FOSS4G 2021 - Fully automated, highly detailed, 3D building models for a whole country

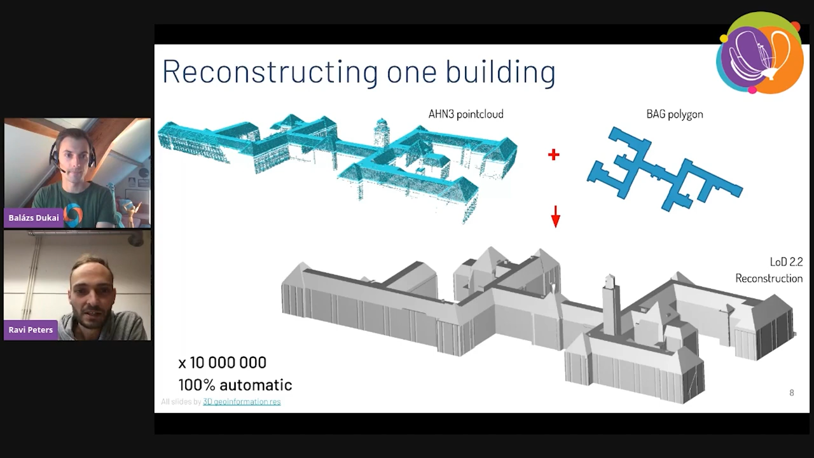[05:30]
with the press of a button basically we start this process and it takes like about 2 days and then we have 3D models for the whole country so very briefly the reconstruction method how does that work?
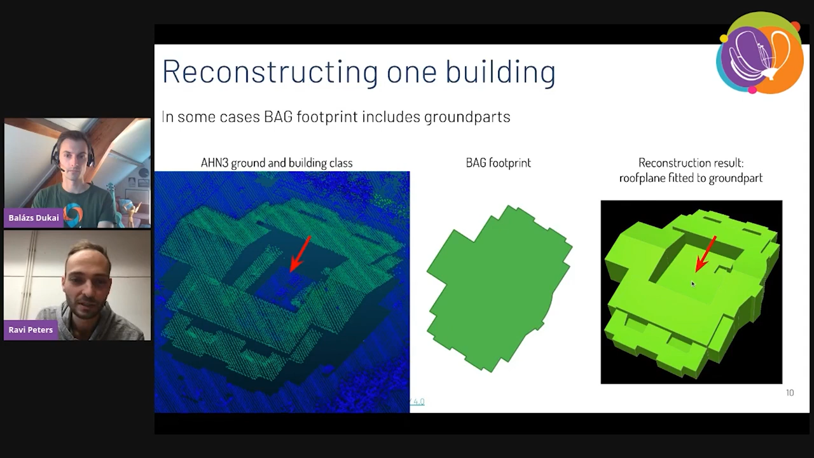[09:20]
reconstruction result where the algorithm tries to fit kind of one of the adjacent planes to that hole in the in the building like and you get the results shown on the right but we we improve this we implemented like special functionality for this where also the ground points are taken into consideration and if you find that there's a large portion of ground points inside of the the footprint of the building we cut this out and we make a hole in the 3d mesh so with that's uh now you all know how to reconstruct one building and then balas
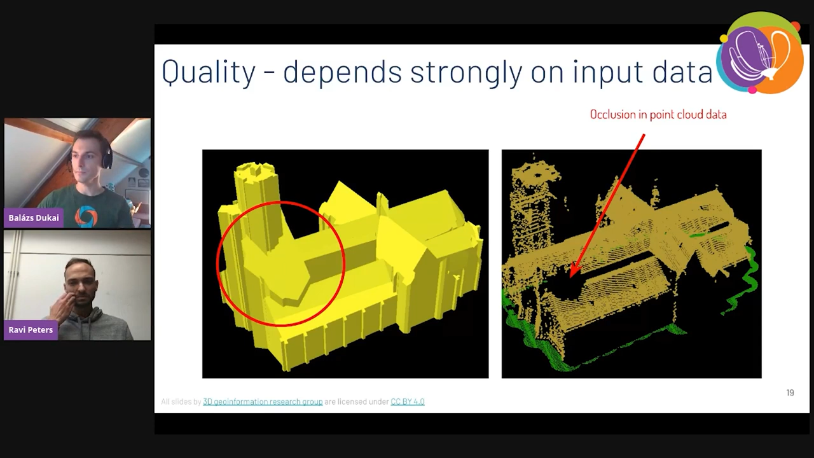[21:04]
uh a gap of points and in that case we have reconstructions error for instance that that you see on the left hand side now to wrap it up uh the way we distribute this data is uh either we have 2d layers